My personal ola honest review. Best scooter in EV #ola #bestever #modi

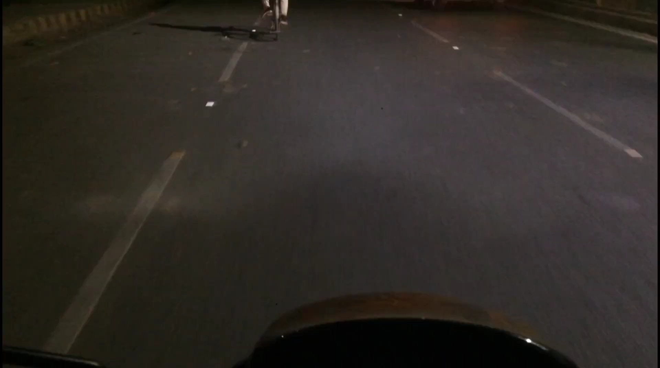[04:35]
यह रही ओला देख रहा है तो
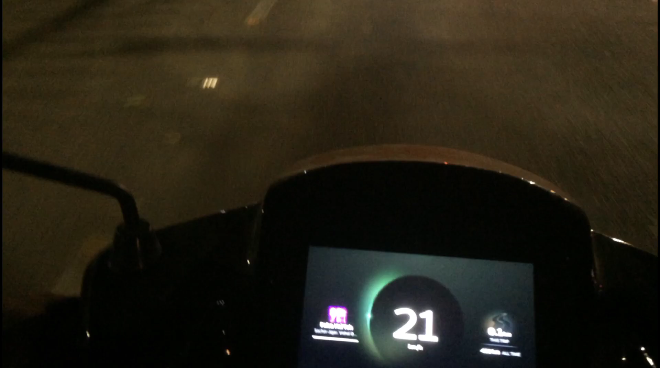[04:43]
मुजिक चल रहा है था क्योंकि बैटरी जो है बहुत ही लो है इसलिए मैंने भी बंद कर रखा है वाई और इसमें निविगेशन सब लगा
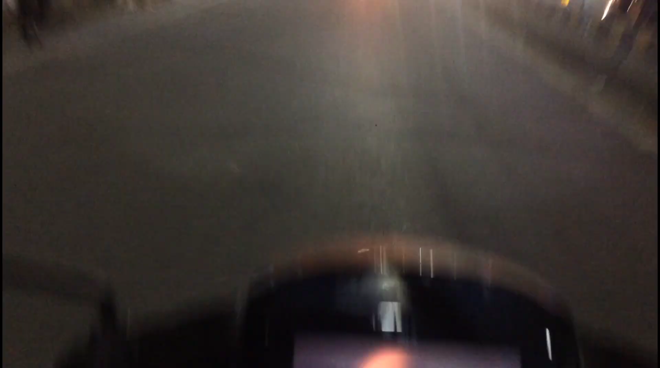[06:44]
स्पीडिस की मैं टॉप इस पर नहीं देखिए मैंने इसको एक अफ्ता पहले लिया है घर पर आया है भाईया चला रहे थे तो काफी मज़िदार है तो रि
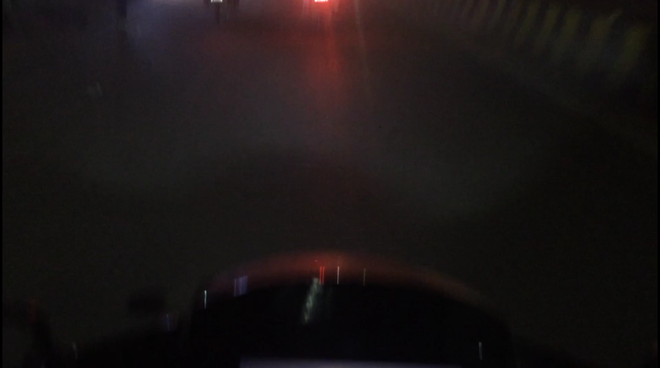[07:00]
दिकात होगा तो जाता पैनिक नहीं होना तो आराम चलना स्पाइब कता ही जहर चलेगा भाई और